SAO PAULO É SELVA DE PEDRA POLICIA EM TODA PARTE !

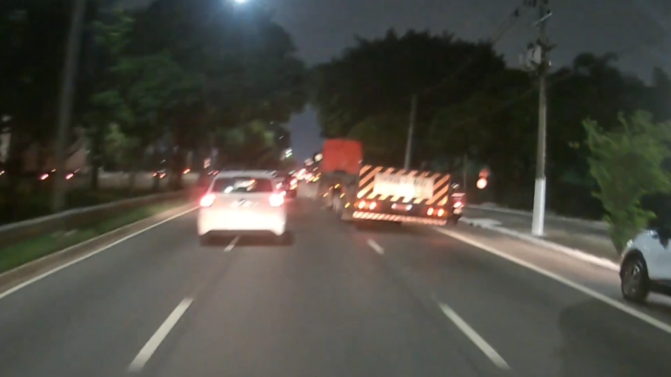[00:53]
jeito daquele naipão né estamos aqui na marginal
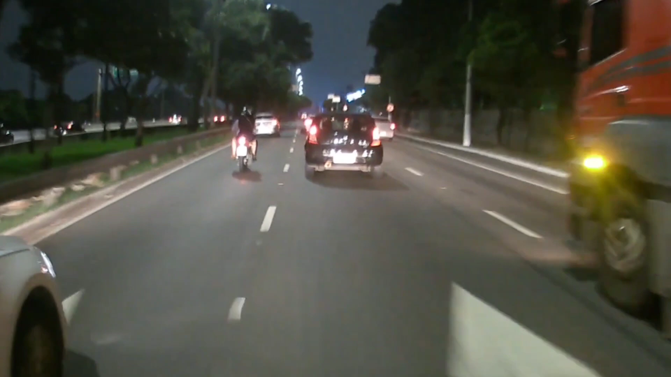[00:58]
tietê vamos né
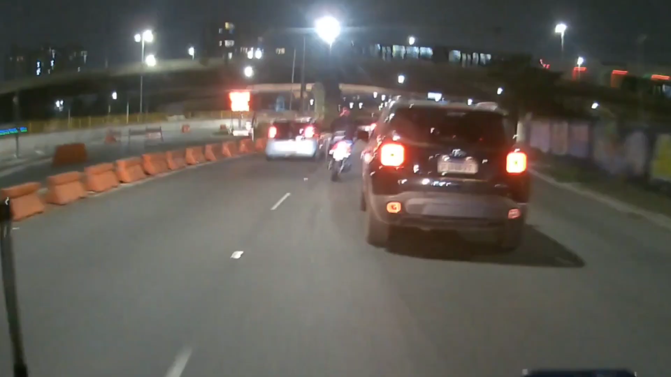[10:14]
Daqui a pouco vai ter A faixa azul
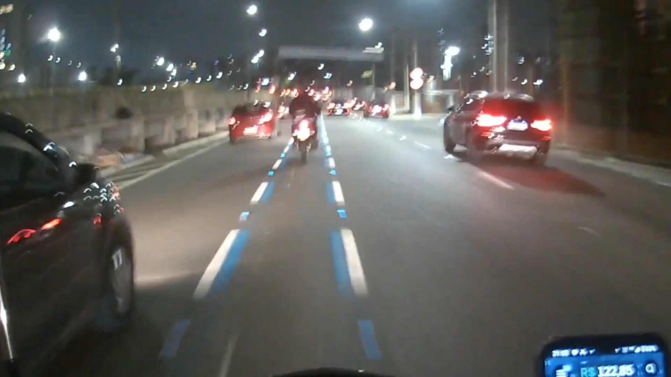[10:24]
Acelerando, filho Faixa azul É isso aí Vambora Faixa A sua vida Sempre Pra frente, filho Partiu Vamos acelerar Então vamos
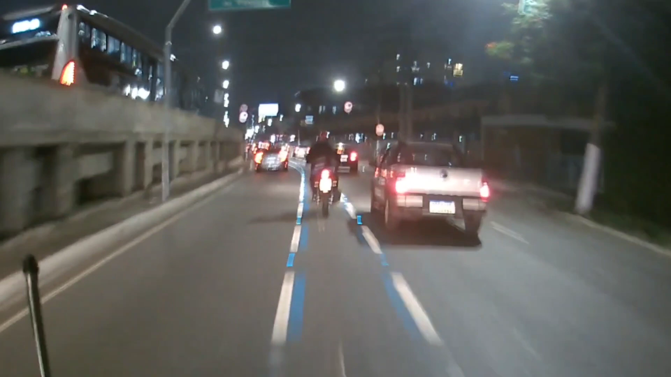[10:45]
Acelerar na faixa azul É Bora Acelerando, filho Vem com o pai Radarzinho aqui